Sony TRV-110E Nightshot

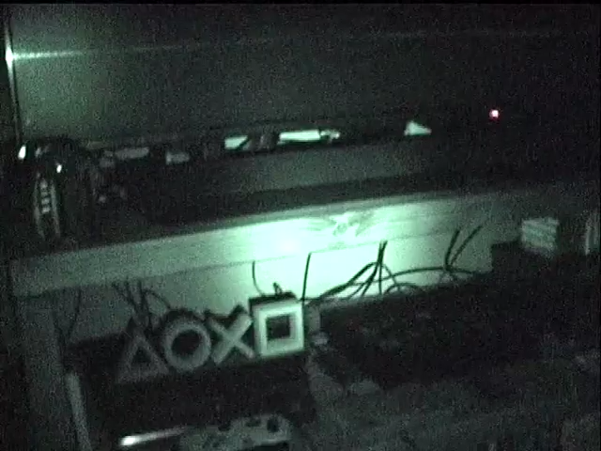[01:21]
What's your business? So this is just normal shot with no night shot.
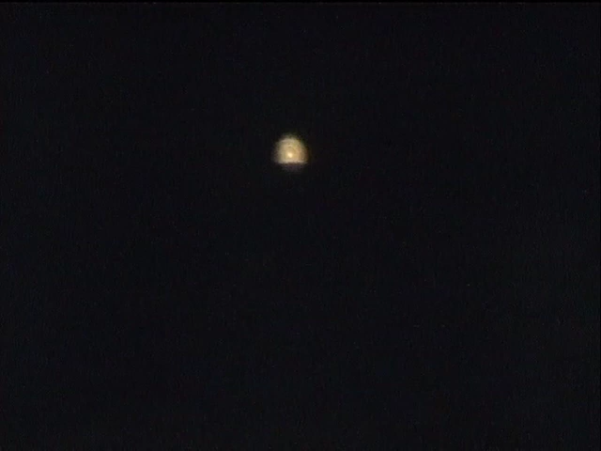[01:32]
There's a street light over there.
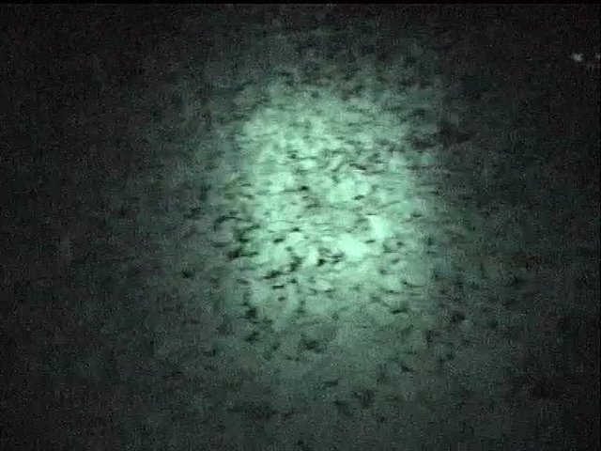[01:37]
There we go, there's night shot kicked in.
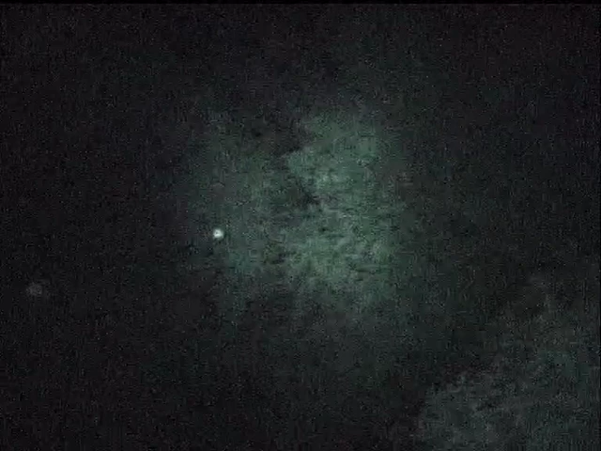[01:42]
There's nothing too close for me to focus on really. Let's try Super Night Shot.
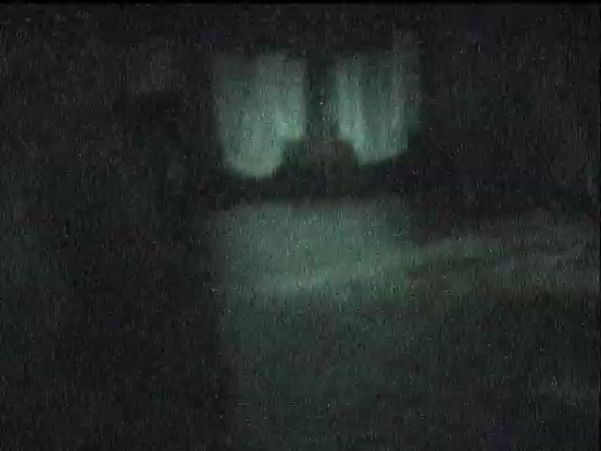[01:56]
Yeah, as expected, it's brighter but it's strobe-y as shit.
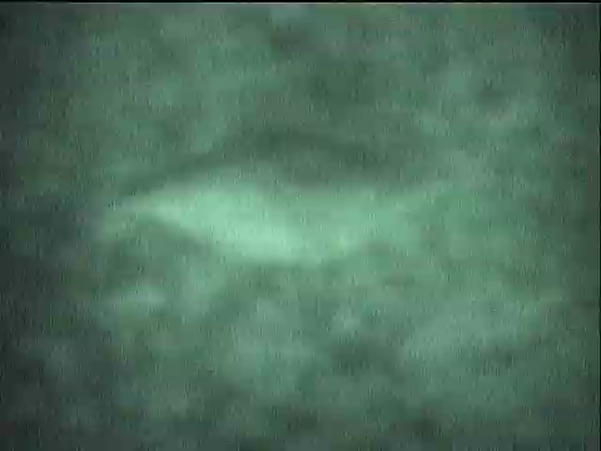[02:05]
Pillow over there, Toby's left outside.